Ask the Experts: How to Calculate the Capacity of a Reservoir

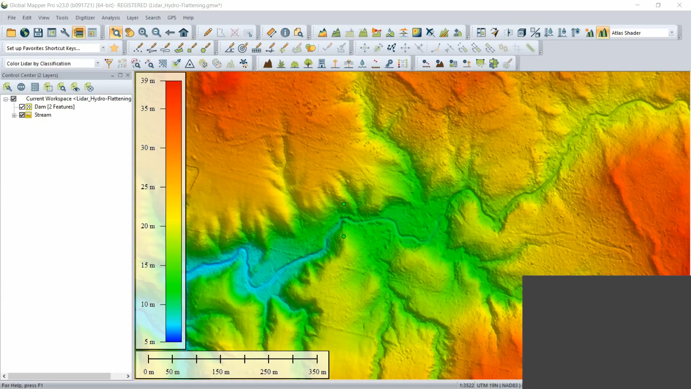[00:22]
Thank you, Rachel. As Rachel mentioned, I'm going to be going to feel a little bit of an exercise to calculate some volume, generating an outline of a reservoir and then ultimately calculating the capacity of that reservoir. In order to do this, we're going to be using a number of different tools in Global Mapper. We're going to be bringing in the Terrain Painting tool. We're going to be generating a contour or some contours and ultimately converting that into a polygon for the volume calculation process. So we're going to begin very quickly by bringing up the Terrain Painting tool.
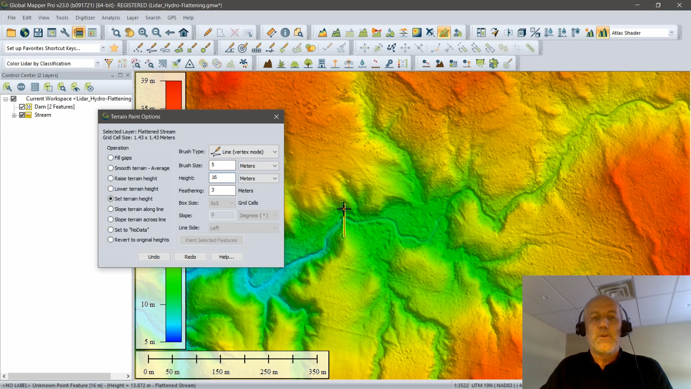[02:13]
Now, with those settings established, I simply use my cursor. I move my cursor over the terrain, as you can see, and it will draw the terrain for me. You can see that now from the top down view. We're looking at that dam. I'm going to turn off my guideline points. Bring it up again. I'll turn those off. And you can see that dam now created. I can pop up a 3D view very quickly here. I'm going to take a look at the three-dimensional characteristics of my dam. Now, again, my objective is to create a reservoir. For that, I'm going to use my contouring tool. Now, in this case, instead of creating contours of a, based on an interval, I'm going to create contours at a specific height.
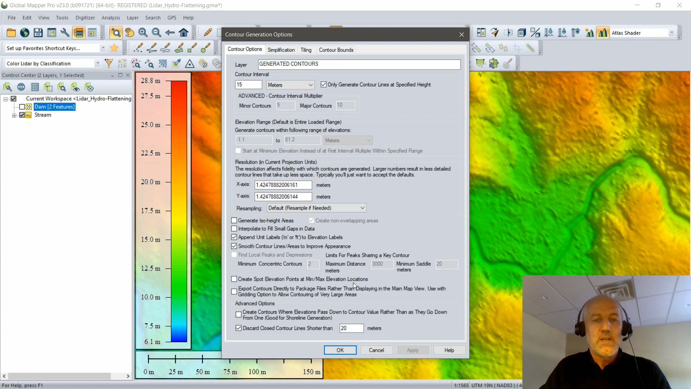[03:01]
And you can see I can establish that as a specific contour, assuming this box right next to my contour interval is checked, where I'm only creating a contour at that interval. This should not take long. I'll just click OK. And it creates my contour lines. You're seeing those, I hope, on the screen. Now, this contour is a line. I want to convert that line into a polygon. Now, this is going to give me a way to determine my capacity. So with the line selected, I'm then going to go to the tool, one of the tools in my digitizer toolbar, where I can create an area feature from this line. A few options here, I'm going to leave them in their default state to determine how that line will be connected.
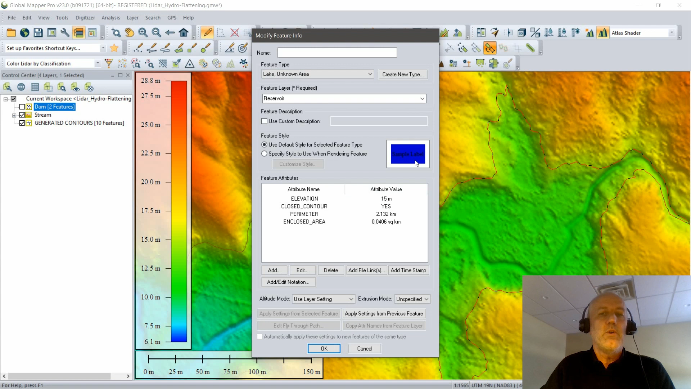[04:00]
This is going to be a body of water. So we'll make a lake. Now, this will make it appear, as you can see in the preview on the right side of the dialog box, as a blue polygon. With, again, with those settings applied, we'll click OK. And it shouldn't take long. You can now see it's selected state. But if I deselect it, you can see that reservoir has been created. That's now polygon indicating the extent of the water body that would be created based on the dam that I just created in the terrain. Final step and ultimate objective of this workflow is to determine how much water will actually be there.
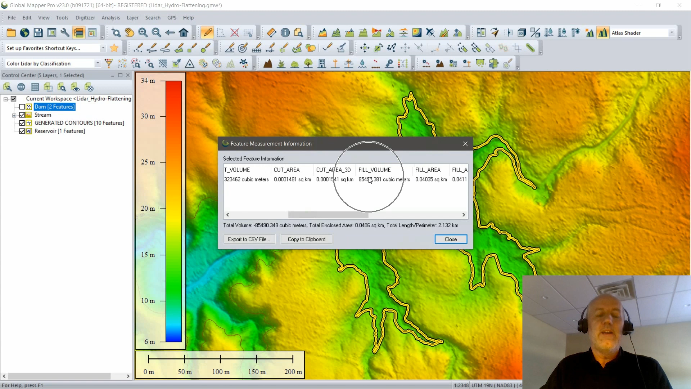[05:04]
We're going to see negative numbers here. And the takeaway, you can see a little report on the screen right now. The takeaway is that my fill volume is just over 85,000 cubic meters of water. So a couple of steps involved in that workflow,
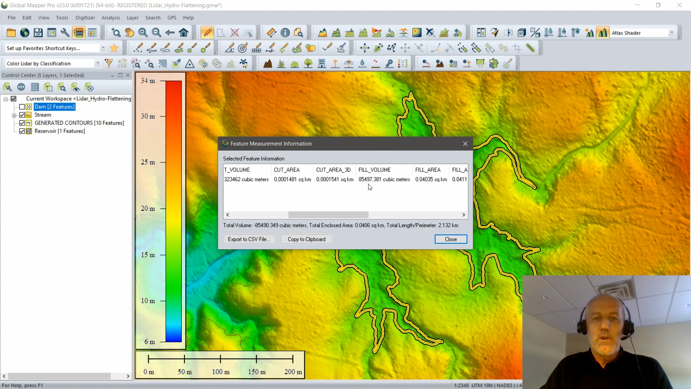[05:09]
modifying our terrain to create the dam, generating the outline of the corresponding body of water, and then ultimately using that as the basis for determining how much capacity is in my reservoir.